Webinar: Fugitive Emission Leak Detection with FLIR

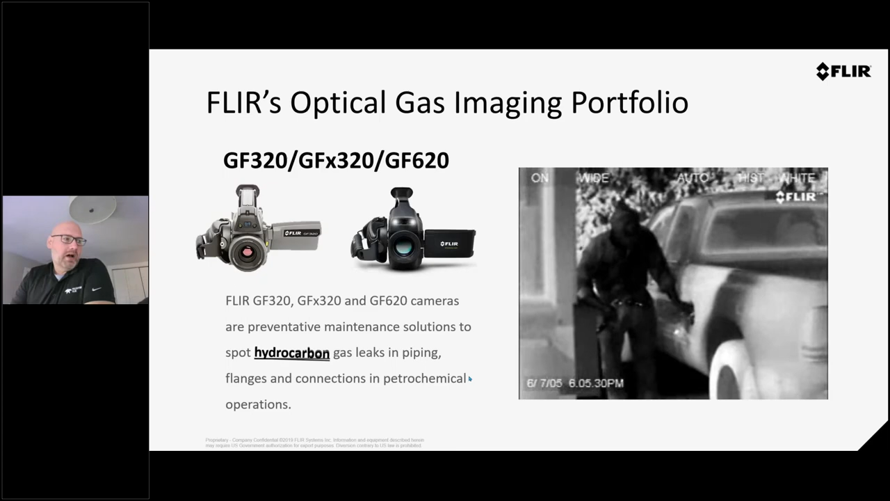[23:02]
If there is a gas that the camera is capable of seeing with that spectral filter, and there's enough gas present that the camera can see it with enough temperature difference between the gas and the background, this is a perfect application, then you will definitely see a leak. Let's go to the next guy here. Okay, so I wanted to show you a couple different examples. Bear with me here, having technical difficulties. There we go. Okay, so here's some perfect examples of field tests. Tank emissions are very common.
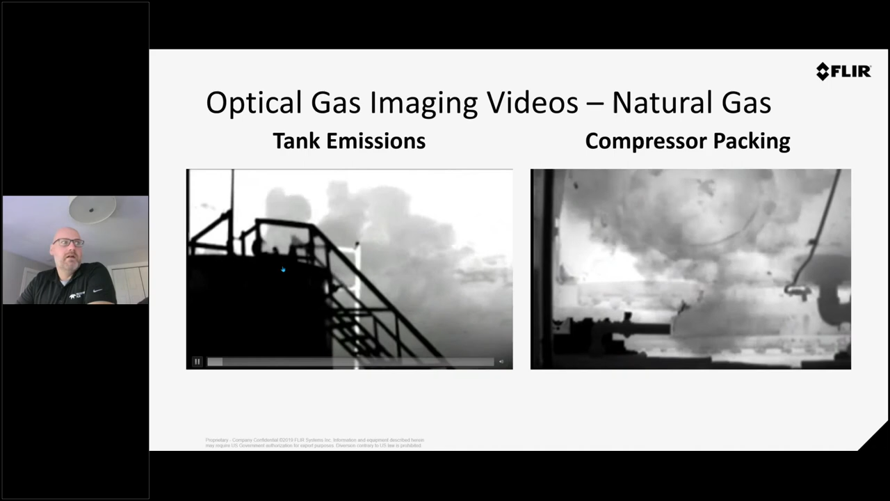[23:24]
We find these almost on every facility I go up to, unless it's been inspected recently. So in this case, we've got a massive plume, this thief hatch is open, and you've got just a ton of gas going out into the atmosphere. Definitely not something we want to see from an environmental perspective, but also from a production side, because that's product going in the atmosphere. That's money that you're losing. Compression packing here, very common application as well.
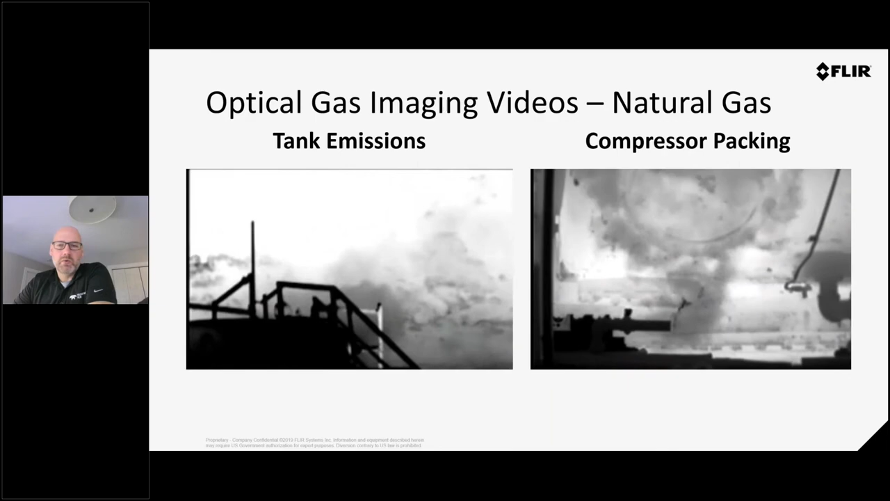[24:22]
Don't be fooled to think that that's actually a gas leak. And that's one of the things that we teach in our optical gas imaging course is how to discern the difference between the two. Down here, we've got a pipe leak underground or underwater. This is the HSM mode, you can see where this gas is going.
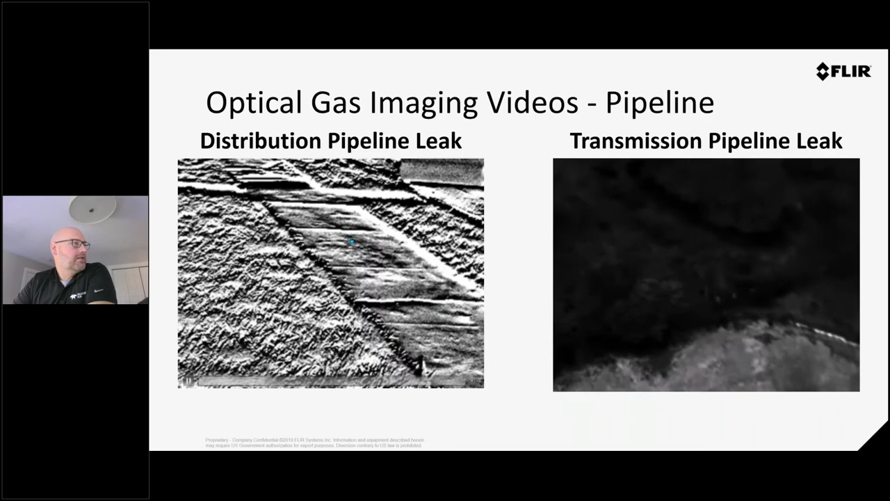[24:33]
So somebody must have done something wrong here, and then they've got a pipe leak, it could have been frozen. I don't know, I didn't take the image. The other picture here, this is taken with a GF, I'm just gonna restart this guy. So this image here is taken from a helicopter with a GF 320. There's a leak right there. So this is an underground pipeline.
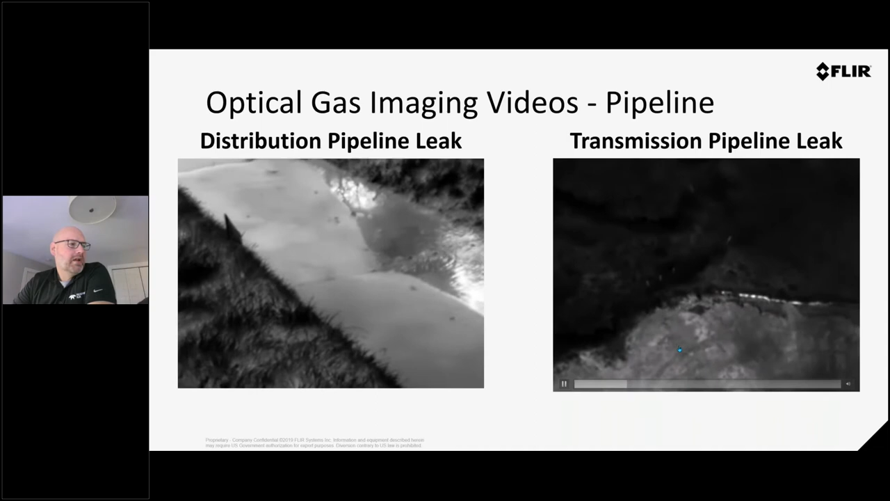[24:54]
We can kind of see this by two ways. When it flies back here, we'll look at that again. There's a couple ways that we can tell what's going on here. One, we've got a very cold concentration out of there. Whenever you've got a leak from high pressure to low pressure, you're going to have a cooling effect. But here's the plume, this is the massiveness of that plume coming out of here, we can see all that gas going on. If you guys are interested in seeing more, I would go to YouTube and look at the Alyssa Canyon gas leak.
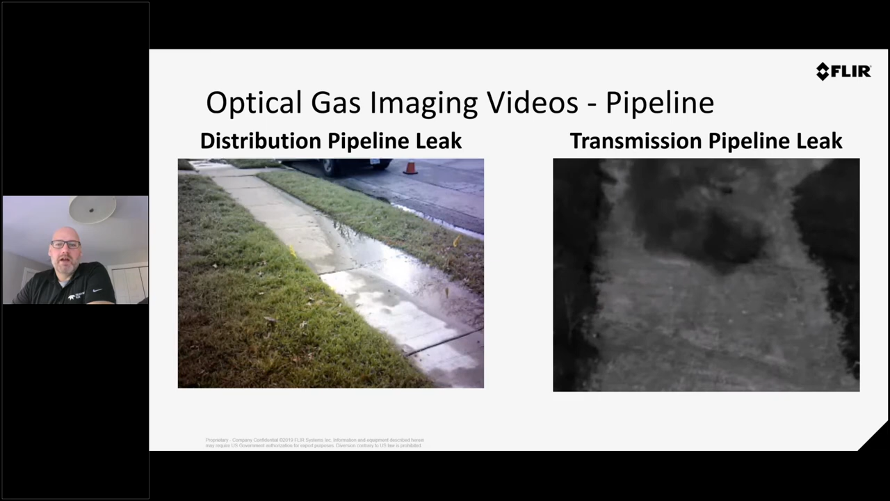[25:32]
This is one that was in California about five, six years ago. And it's a massive leak that was all caught by our cameras as well. So let's go to the next one. So why do we have these different cameras? Well, for different applications, right? So this is a CO2 detection camera.
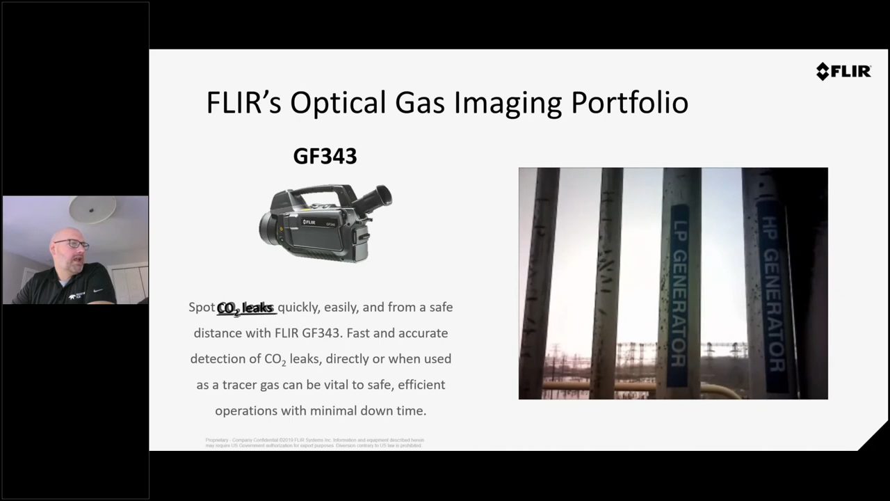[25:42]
In this case, we're on a generator site here, and we want to see what's going on with the leaks. So the camera is due to a visual shot, and you can switch it into a mode that gives you the gas, and then in this case, also the HSM. So very high sensitivity, and we can see the gas coming out through there. So what are some kind of other applications for CO2 leaks? We've actually used them on outpatients. So people who've had heart surgery and things like that to make sure that they're breathing properly.
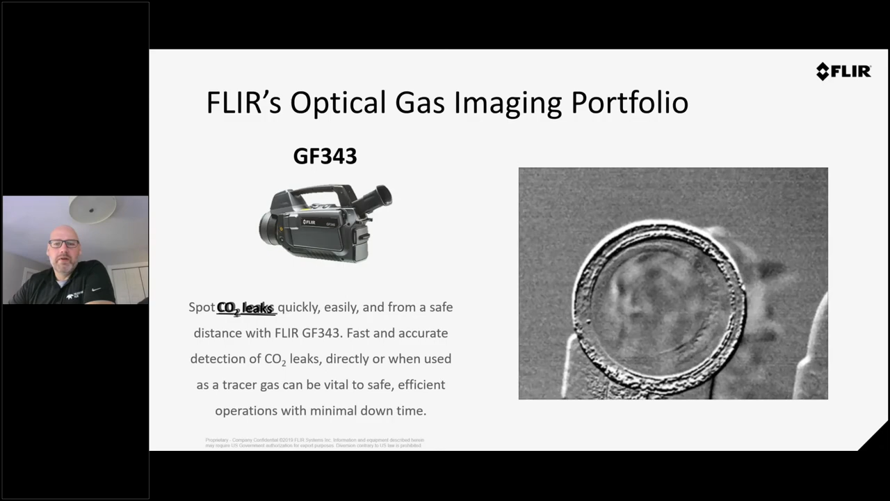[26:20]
I know Peter's had some experience with cattle looking at snorting cows to see how they are breathing properly. So there's all kinds of different applications for out there. In this case, this is a hydrogen leak, and we're able to see a hydrogen gas coming out of there. Here's a pretty common site is going to be a union that's not sealed properly. You can actually see this gentleman here snorting out. Whenever he exhales, the camera's picking it up.
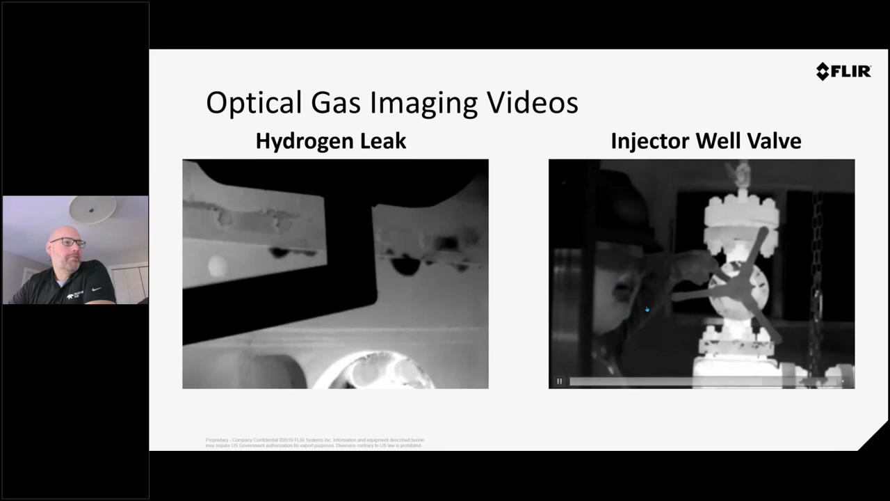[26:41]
So not the best example to be in the line of fire, but if I rewind that, you can see that there is actually a leak coming out of this valve at the same time. And that's where that HSM technology comes in very handy. It really kind of isolates those small, tiny leaks and gives you a lot more detail as to what you would normally be able to see, even in the thermal realm, certainly more than you would see anything visually.
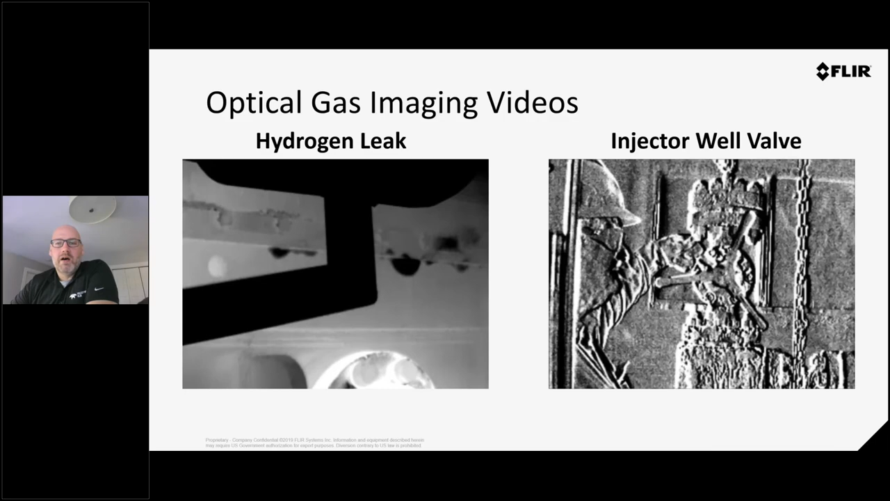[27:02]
In this case, this is a carbon monoxide camera, so perfect for large facilities that are producing that gas or using exhaust fumes. In this case, it looks like you've got an overhead pipe and there's just a plume of this gas coming out. So carbon monoxide, as we all know, is very, very dangerous gas to humans.
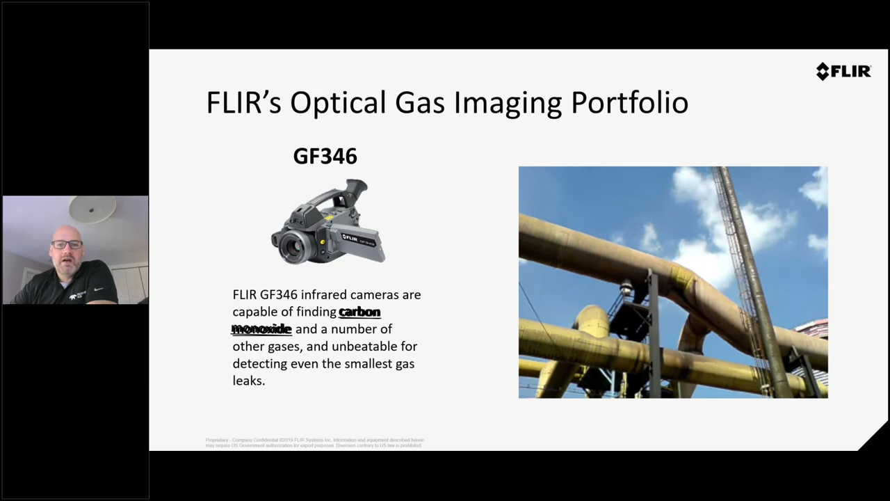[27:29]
It can put you to sleep and even kill you in some cases. So it's definitely something that we want to monitor using the cameras, especially if there's anything going off and you need to really kind of isolate where is that gas coming from.
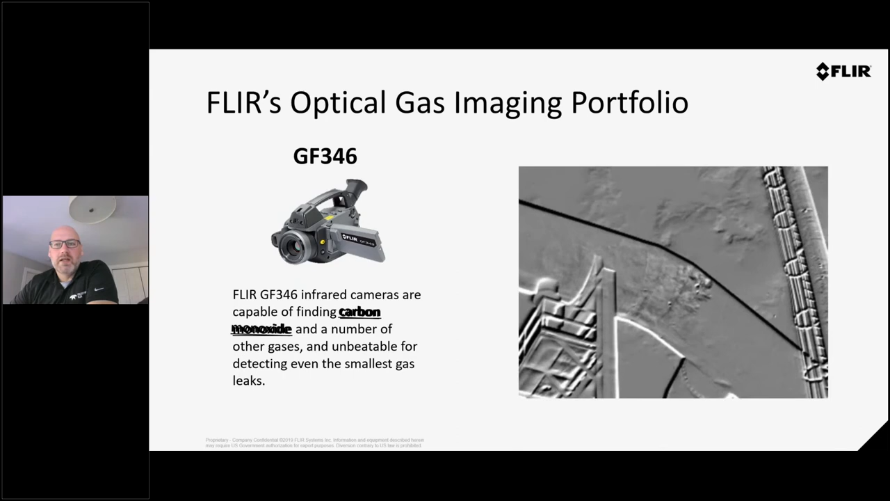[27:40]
A couple other examples here. So this looks like it's a vent. It's venting out CO2 gas. This is a blast furnace that apparently has a leak as well. So lots of different applications on where you can use these things. So they goggle the valve up there. We can actually see it here without the HSM mode.
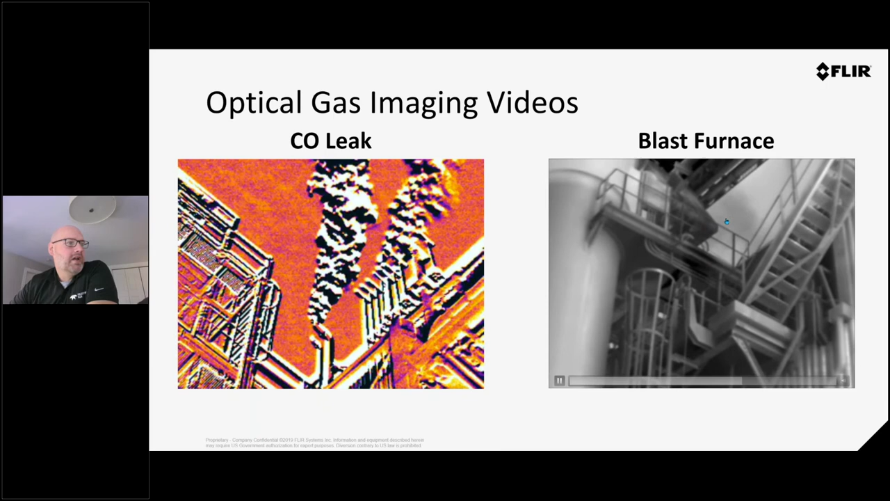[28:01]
That's a pretty massive plume of carbon monoxide gas.
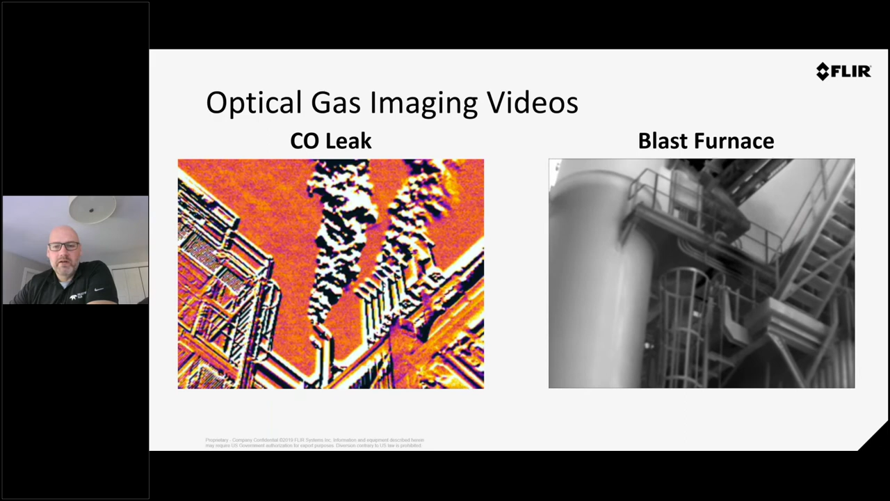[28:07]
Definitely something that wants to be avoided or will need to be repaired very, very quickly. GF 304 refrigerant gases. This camera is used for a lot in like food production and storage and petrochemicals, automotive and air conditioning kind of applications.
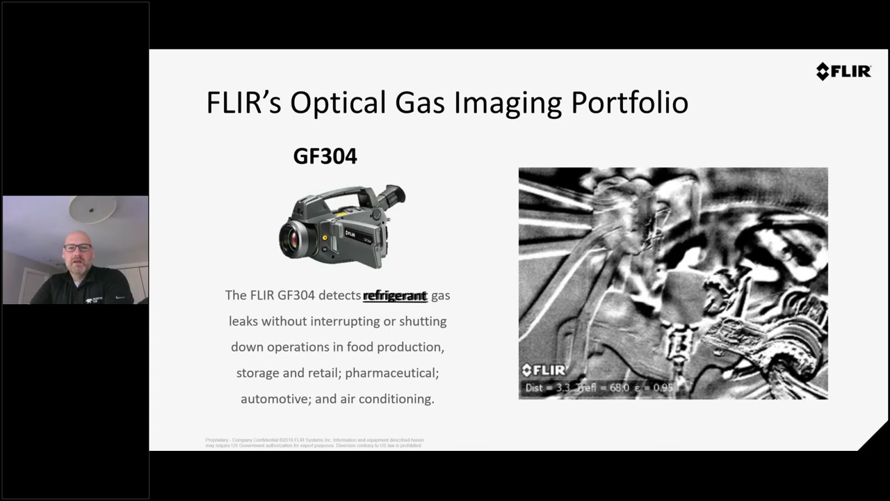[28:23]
So it picks up a ton of different refrigerants. A lot of the... Sorry, I lost my train of thought here. A lot of the hydrocar...
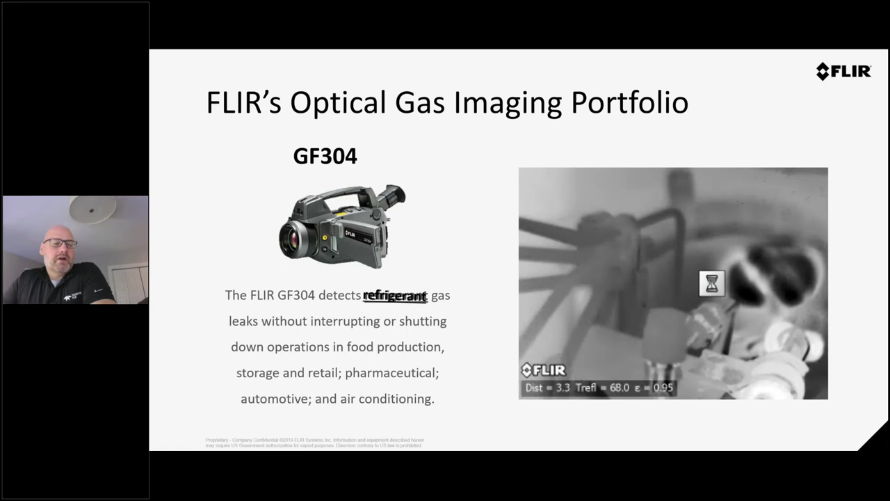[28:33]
Not hydrocarbons. The fluorocarbons have a very similar type of thermal signature. So we're able to pick those up using the cameras. So R22 for anybody who's used to work in refrigeration like I did. That was, you know, pretty common in a household.